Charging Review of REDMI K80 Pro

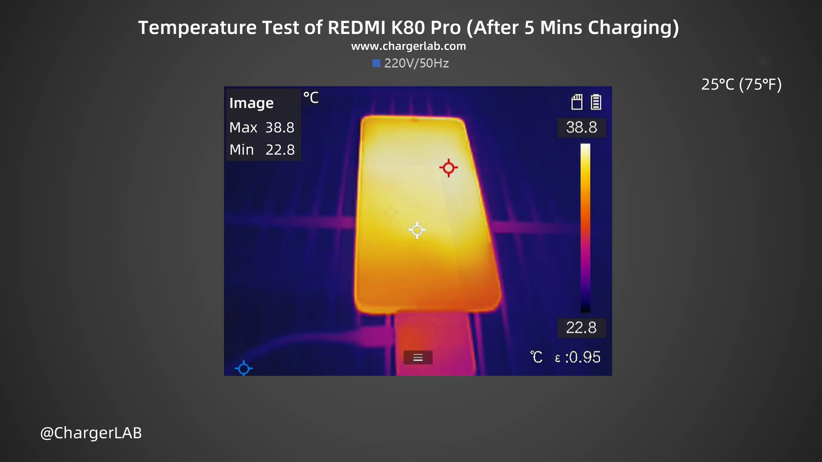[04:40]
On screen: max 38.8°C, min 22.8°C, scale top 38.8°C, scale bottom 22.8°C
The back is 40.2 degrees Celsius. It can be seen that the heat is mainly concentrated in the area below the camera. At this time, the power is around 50W. After 10 minutes, the maximum temperature on the front is 39.5 degrees Celsius. The back is 40.8 degrees Celsius. After 20 minutes, the maximum temperature on the front is 39.9 degrees Celsius. The back is 41.0 degrees Celsius.
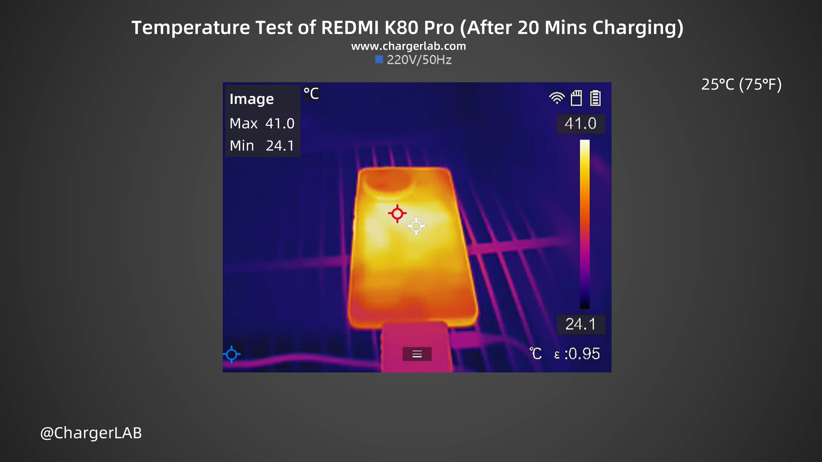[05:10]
On screen: max 41.0°C, min 24.1°C, scale top 41.0°C, scale bottom 24.1°C
Although the power does not change much, the temperature rises slightly.
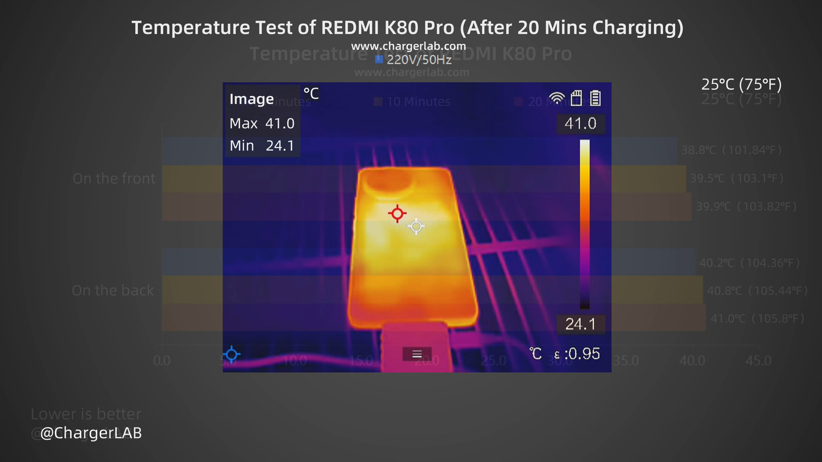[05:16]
On screen: max 41.0°C, min 24.1°C, scale top 41.0°C, scale bottom 24.1°C
We turn the results into a curve. The temperature during charging is between 38.8 and 41.0 degrees Celsius.